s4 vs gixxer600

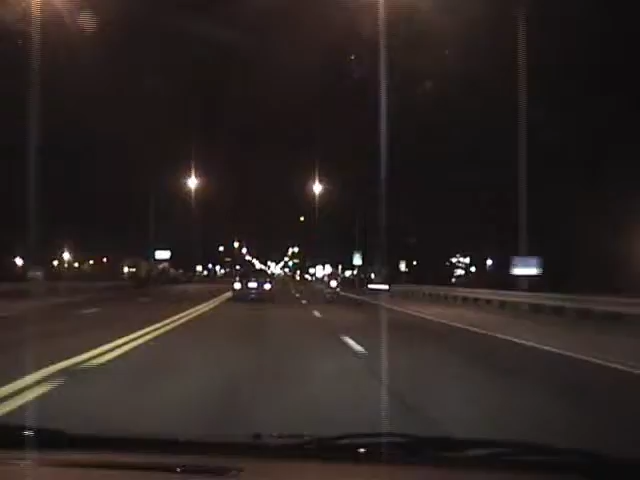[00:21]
He's right with him! Oh, shit! Mark took that fucking bike! Here we go. Round two. Got him again! Mark fucking got him again,
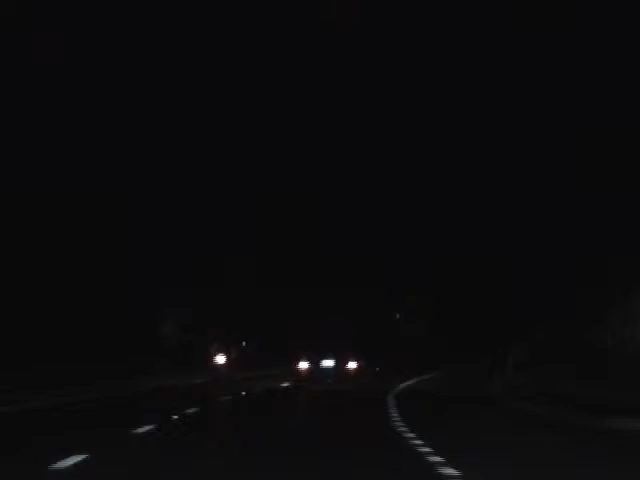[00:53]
dude! Mark fucking has this guy like it's nobody's business.